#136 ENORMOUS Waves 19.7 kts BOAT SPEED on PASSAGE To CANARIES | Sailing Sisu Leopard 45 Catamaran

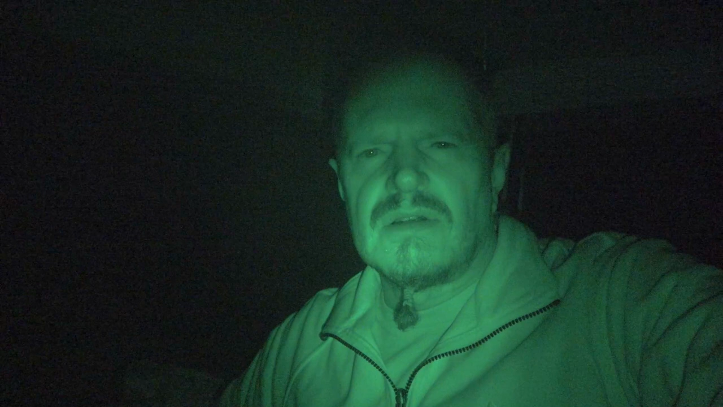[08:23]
like this one and and show us or show us or show you guys how the sea state looks like so let me show you guys see you can see nothing
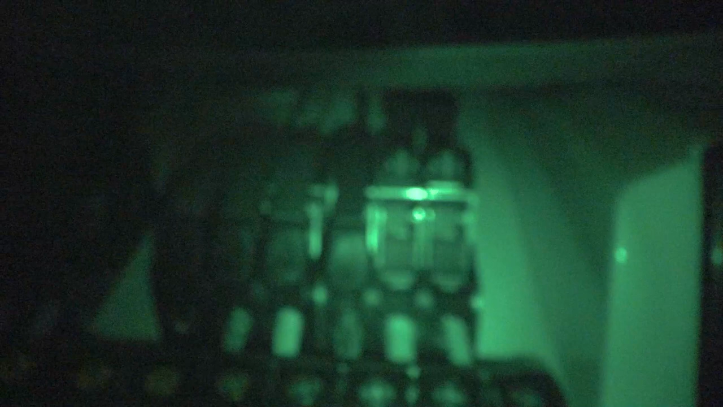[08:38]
you can see it's working I don't know this but look you cannot even see the sails
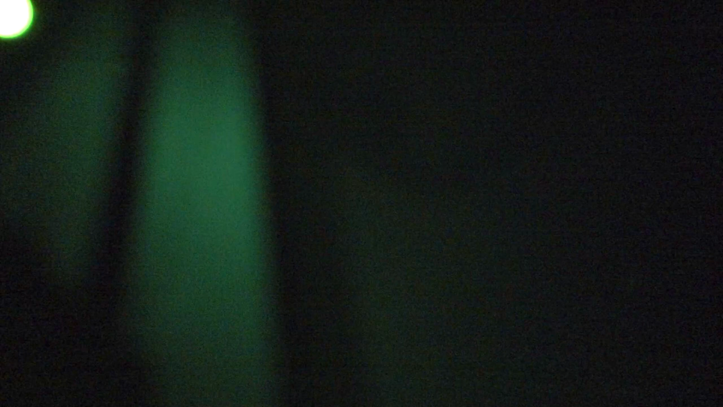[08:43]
the sails is there you cannot see it
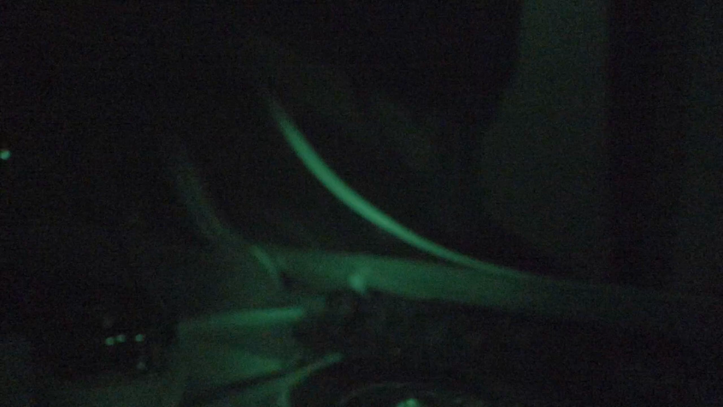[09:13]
even this infrared camera cannot see water or something I'm not sure why but yeah it is what it is it was a tough
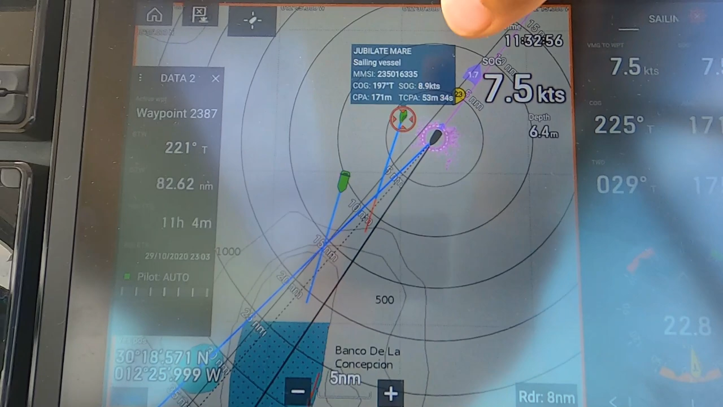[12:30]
and that mono is doing also quite nice speed 8.9 this is also sailing and surfing like we do